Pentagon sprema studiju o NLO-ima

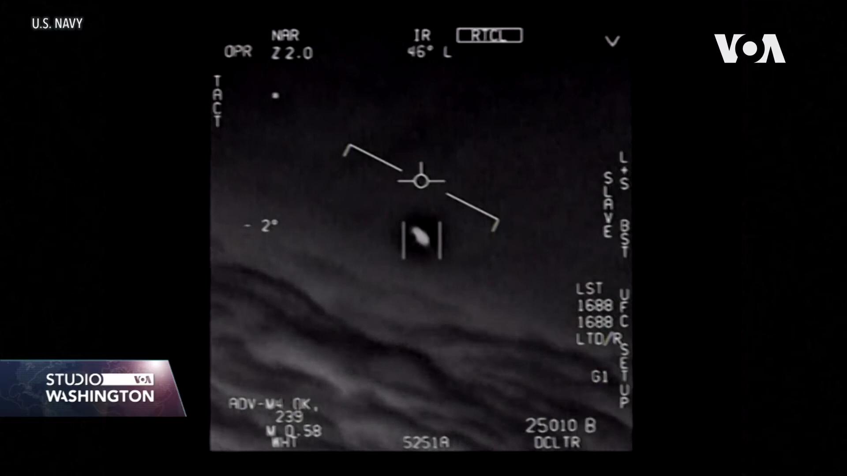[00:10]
Na ovoj snimci iz jednog američkog borbenog aviona čuju se reakcije posade na prizor letećeg objekta na velikoj visini koji se kreće
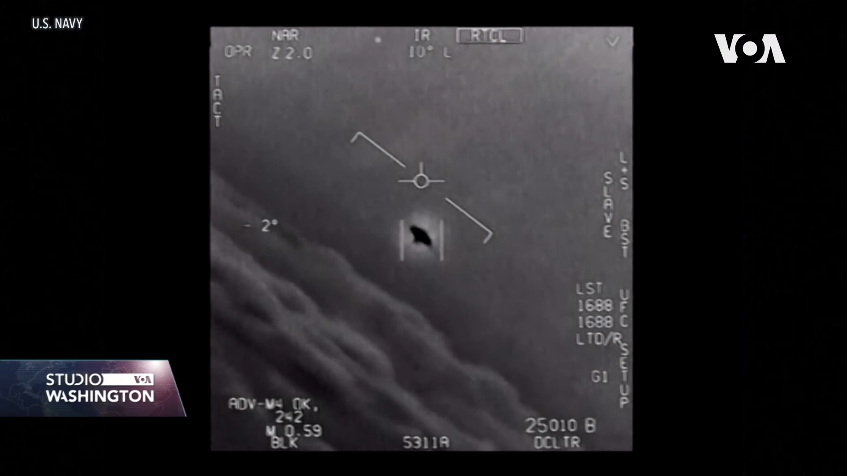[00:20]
ogromnom brzinom i zaprepašćujućom agilnošću. Video potječe iz radne grupe Pentagona, osnovane 2007.
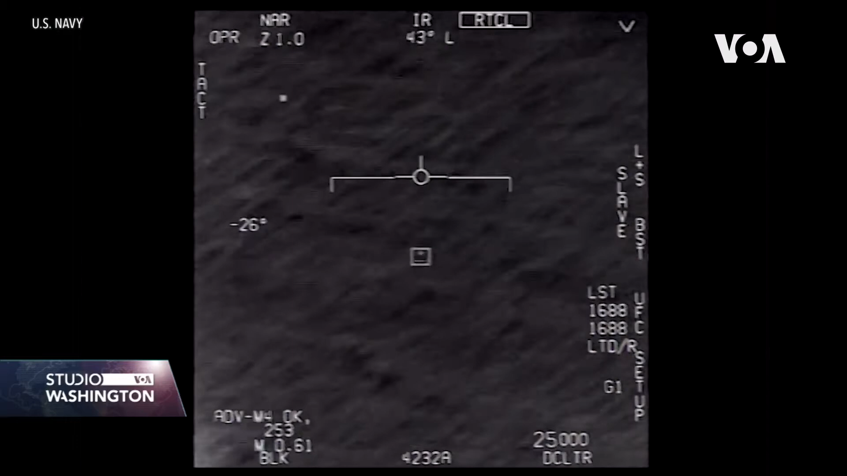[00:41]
Pentagon je prošle godine potvrdio da su snimke autentične i da ih je snimilo mornaričko osoblje.